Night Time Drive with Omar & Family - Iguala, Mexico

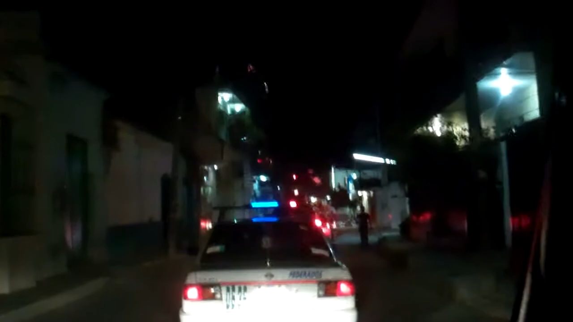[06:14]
Pinchy government. Qué burro. Oh, sí, let's tear up the road in diciembre. When there's a holiday. Pinchy. Y aquí son flojos, ¿eh? Deben trabajar día y noche para usted. Does that make sense, Millie? Doing road construction during a Christmas holiday? Mm-mm.
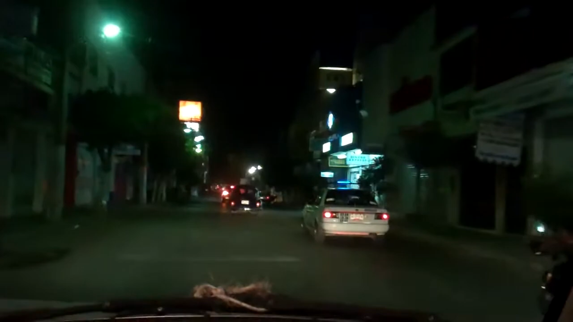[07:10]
see? Well, we got the motorcycle gang passing us here. ¿Pregunta por su casa de Mela? Sí, abuelita. Mandé a hacer una lona.
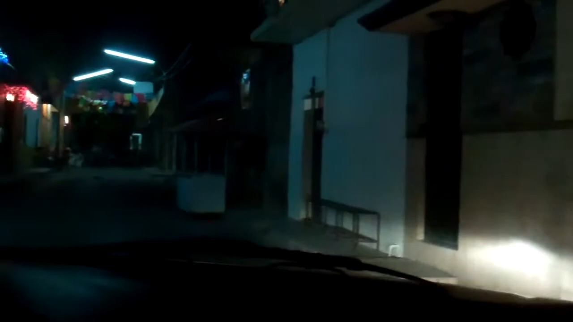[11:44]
Ah, chingado. Man, roads are blocked everywhere. This guy's coming down the wrong way. That one's like, I don't know what he's doing.